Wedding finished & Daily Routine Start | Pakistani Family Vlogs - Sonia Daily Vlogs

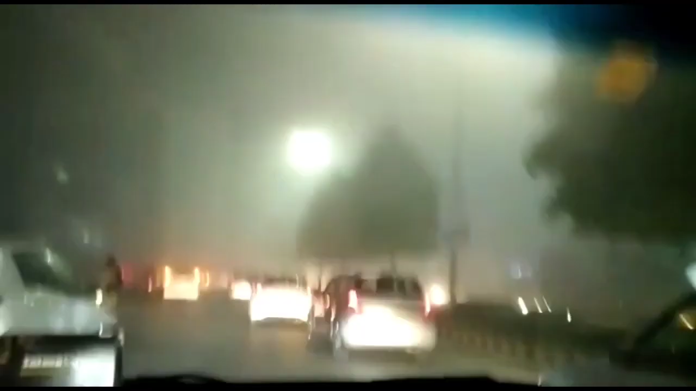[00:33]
گائز یہ دیکھ سکتے ہیں کتی دوند ہے گھری چلانا بلکل ایک دم سے مشکل ہوئی ہوئی ہے دیکھیں کتی زیادہ دوند ہوئی ہوئی آج
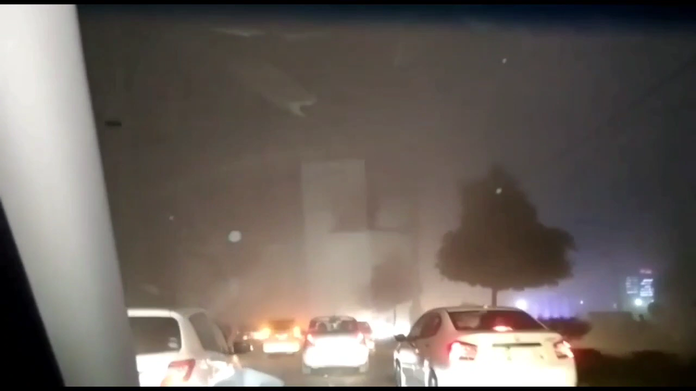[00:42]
کچھ بھی نظر نہیں آرہا ہم لوگ شادی پہ جا رہے ہیں لیکن بہت مشکل ہوئی ہے کچھ بھی نظر نہیں آرہا بس سلولی سلولی ہم لوگ جا رہے ہیں گاڑیوں کے پیچھے پیچھے
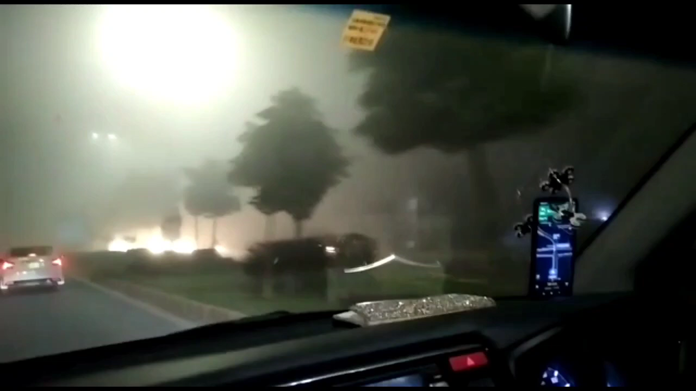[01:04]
دیکھ ستے ہیں گوگل میپ بولا ہے ایک دم سے مشکل ہوئی ہے گاڑی چلانے میں کچھ بھی نظر نہیں آرہا ہم نے